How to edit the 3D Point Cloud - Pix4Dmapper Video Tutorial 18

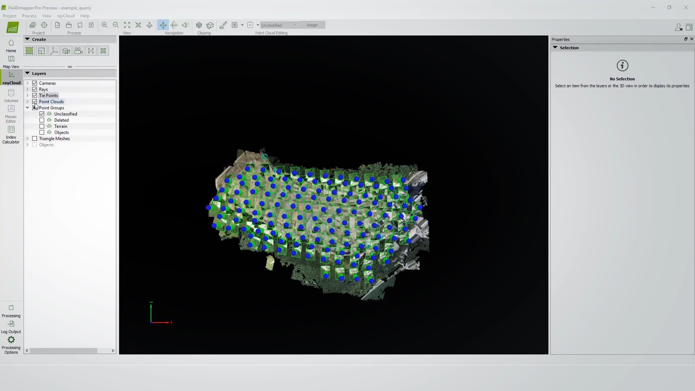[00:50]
After you generate it you can load it from the left sidebar here, in my case it's already loaded but you can simply check the box here point clouds. After I load it I can unselect cameras, rays and tie points as this is going to give me a better visualization of the densified point cloud.
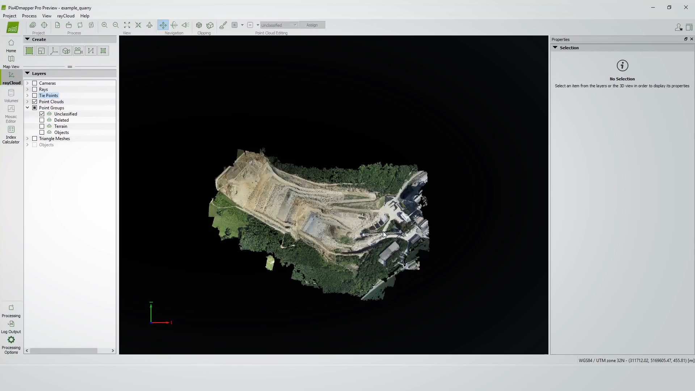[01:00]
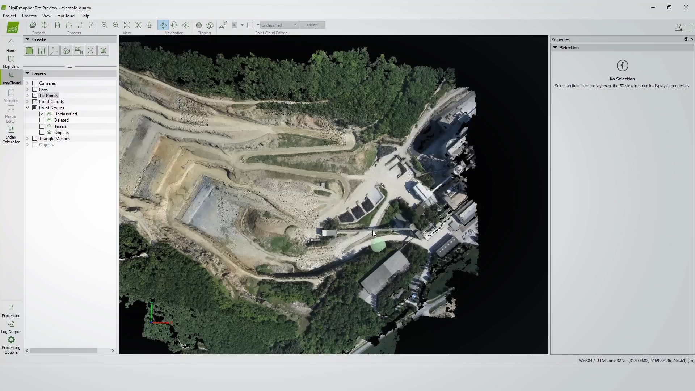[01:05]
Once I decided on the area that I want to clean or I want to remove features from,
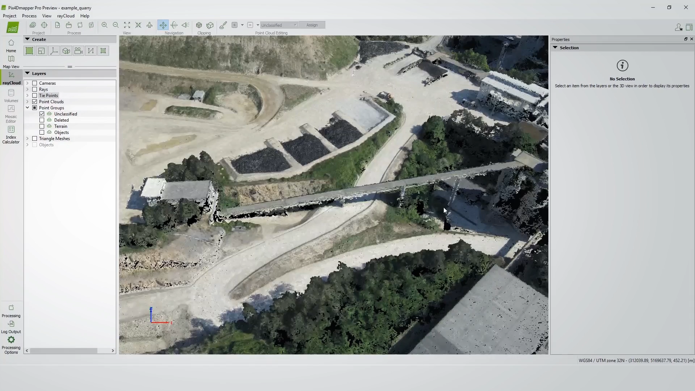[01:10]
in my case here is the conveyor belt, here we can see that I have some noise in this area. I can activate the editing mode and to do so I will click edit densified point cloud here. Now I can see that I'm in the editing mode so I can start to select points. To select points I need to draw polygon along them and
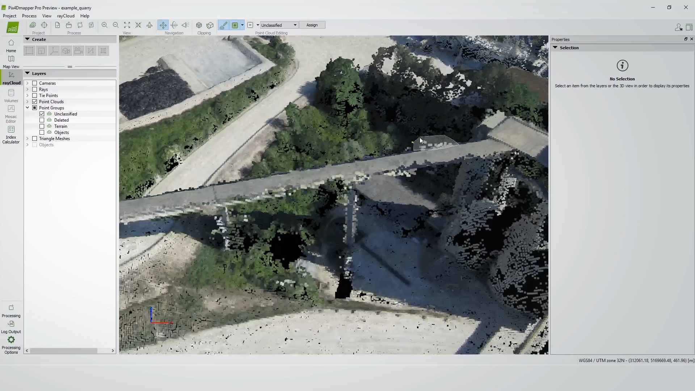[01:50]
to draw a polygon I need to left click around the points. We can see now that I'm drawing a polygon by left clicking and once I finished I can right click. When I right click my points will be highlighted in red that means that they are selected but if I look at
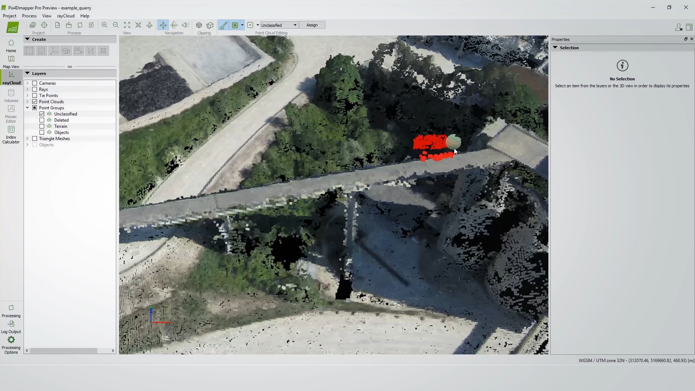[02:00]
this from a different angle I can see that not only the points here are selected but also the one behind my polygon. This means that whatever action I take from now on these points will be considered as well so I as I don't want this I would want to clear my selection so I go to the toolbar here and press click clear selection and I want to start it again.
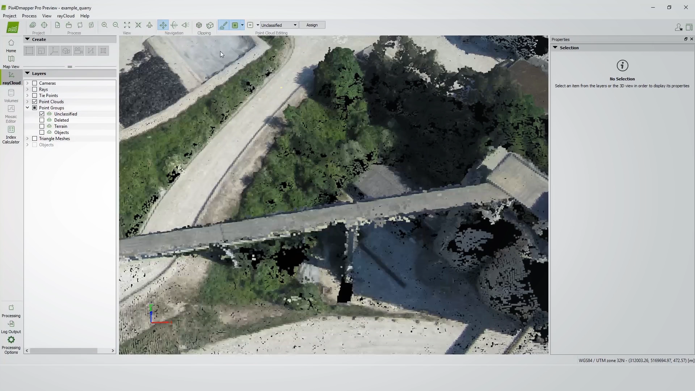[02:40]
I can start again and carefully select only the points what I what what I want but to make my life easier I can use the clipping box so I can activate the clipping box by edit clipping box here and we can see that in my case I already have adjusted a bit my clicking box my clipping box but we can still we can still there is still some room room to improve so I really want to bring my clipping box as close as possible to my conveyor belt and to do
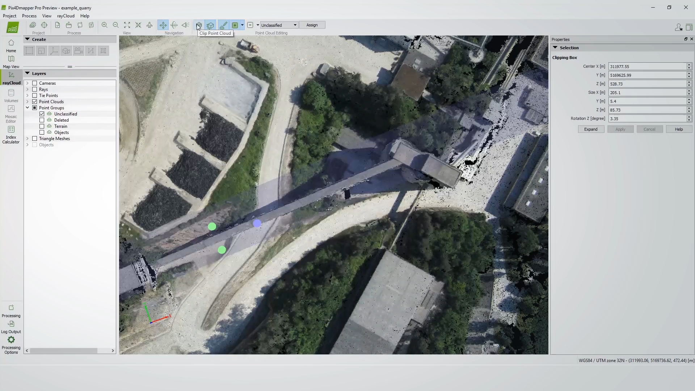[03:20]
so I drag I click and drag along along the box once I'm happy I click here clip point cloud now I see that only the area within my
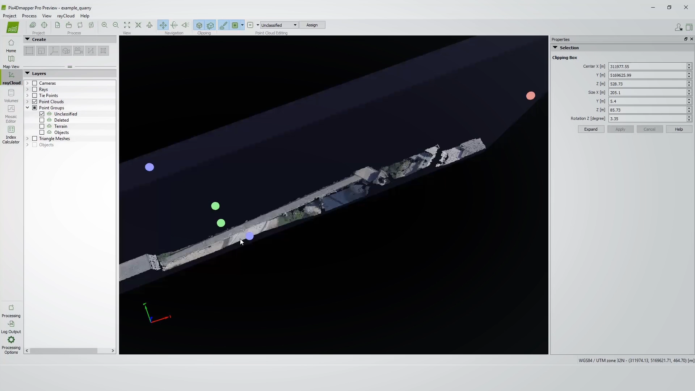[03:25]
clipping box it's it's this you can visualize
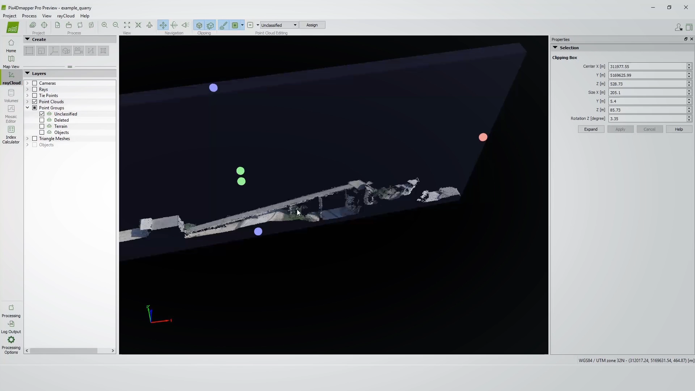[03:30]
only the area from your from your within your clipping box I will I will unload the clipping box and now I
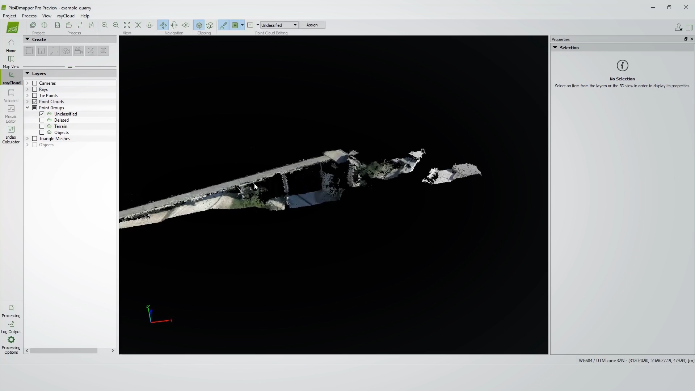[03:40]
will start to select again my points as I have a better visualization so I start again to draw polygons
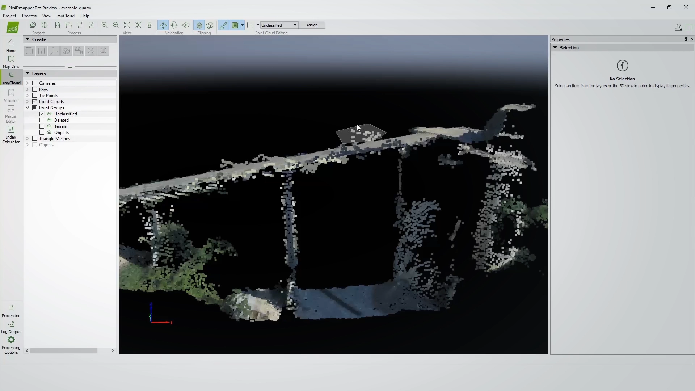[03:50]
so I can see now that only the points that I
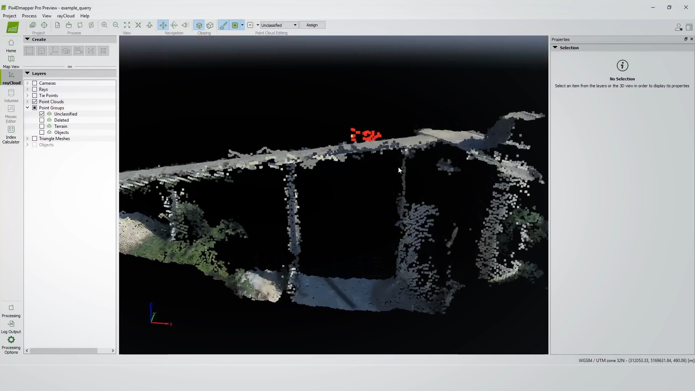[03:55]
wanted to select are selected so we can continue like this for all the points that we want to remove or we want to classify them in another group and once I selected all the points I
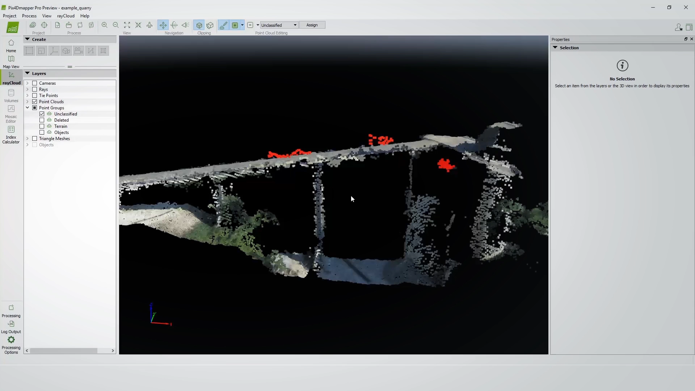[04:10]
can assign them to a different group as I said to do so I go again in the toolbar here and I can see unclassified this means that in this point all your points are assigned to to this group to this group but if I activate the list I can see that I have another groups deleted terrain objects I can even create a new group to in now if I want to remove the points I
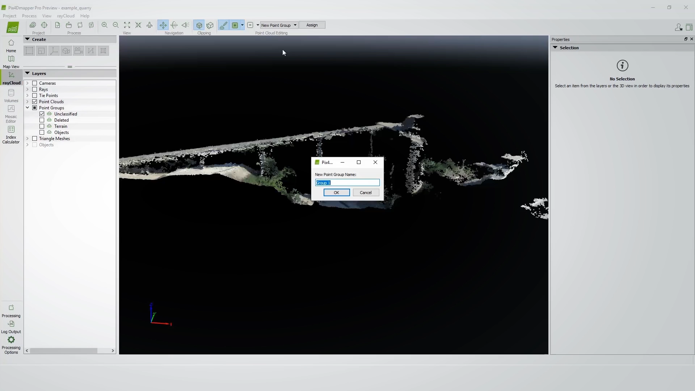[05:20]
to assign them to a group let's say in our case belt group belt conveyor I create a new point group I name it belt in our case okay I make sure that the group is selected and I assign the points now once I finish to edit I I unactivated editing mode and I can I can export my point groups by going to point clouds right clicking
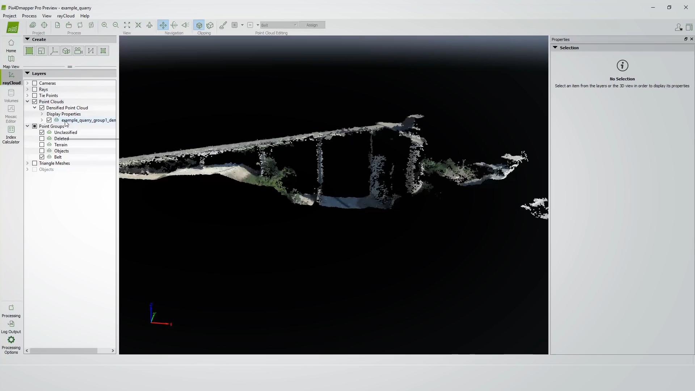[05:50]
on my on my point cloud and say export point cloud I want to save my changes and now I can see that I can select which group to export I can export all of them or in my case I can export only the belt I can choose the format
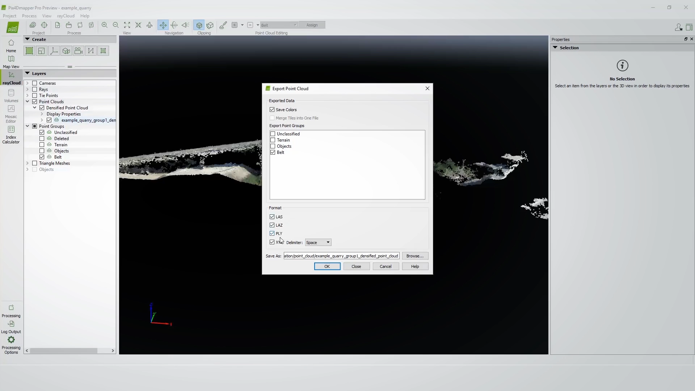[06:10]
that I want to export it and that's it I press ok and now the exporting has been finished that's all that I wanted to show you
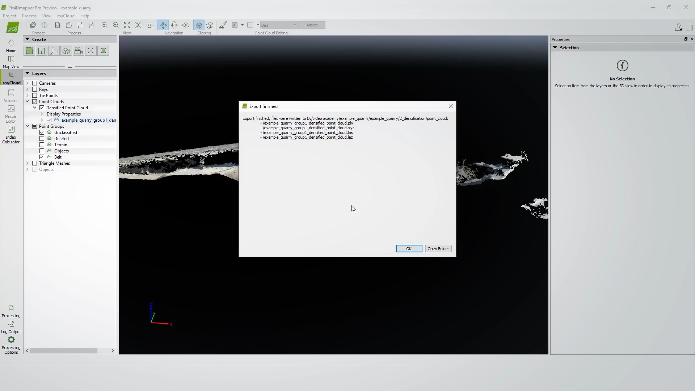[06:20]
on how to edit the point cloud I hope that you find it useful and see you in the next video